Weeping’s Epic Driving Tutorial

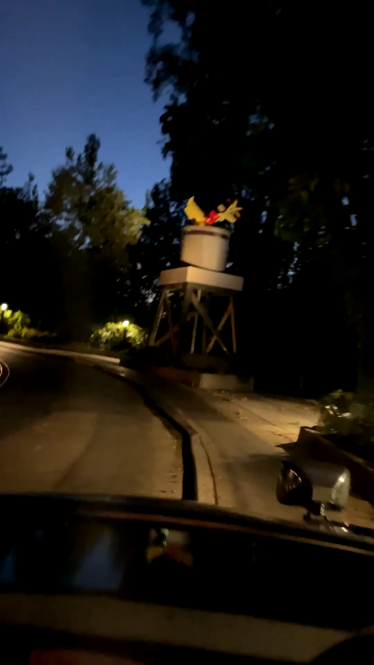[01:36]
going pretty good here oh my god uh there's
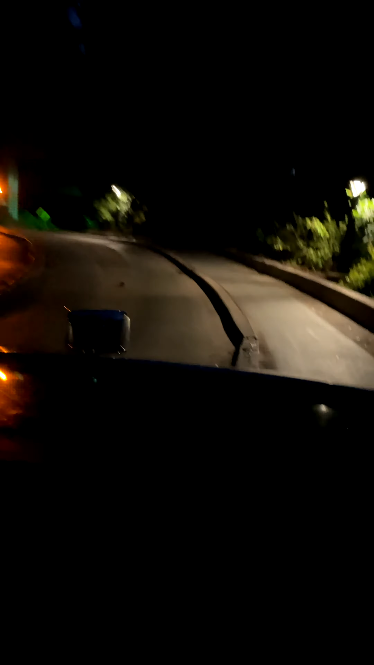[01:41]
a plane up there there's oh god uh there's no one in here with me I'm all by myself because I'm a lonely bastard I hope you you sick fucks enjoyed that anyways we're gonna keep on going here oh no anyways
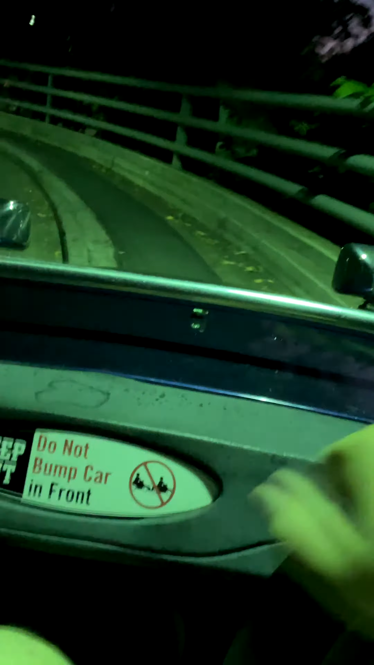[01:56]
I think I'm gonna take back the wheel no I'm not oh god okay I'm gonna I'm gonna take
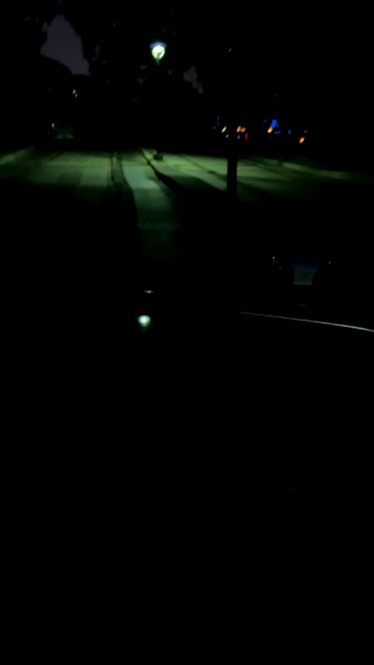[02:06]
hope it's recording I can't look at it because I have to look at the fucking road now we're gonna let go again and see how it goes all
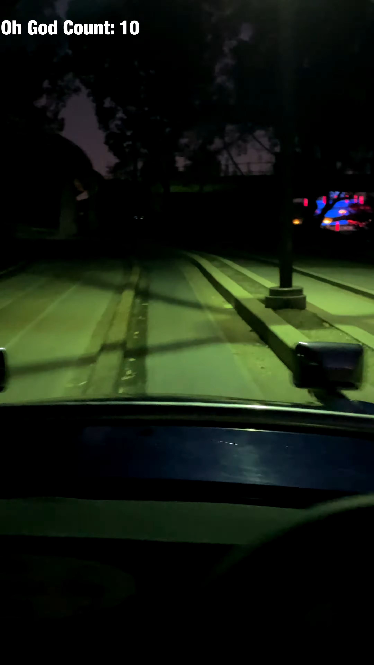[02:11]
right here we go oh oh oh oh my god anyways as you can see oh god it's going pretty good oh
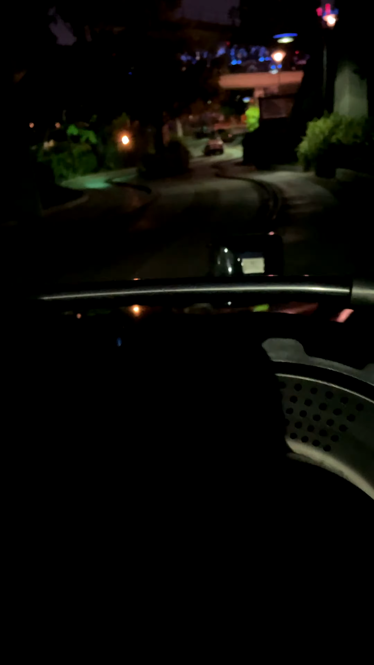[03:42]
going here uh we're we're almost to the end so I think I'm safe to let go again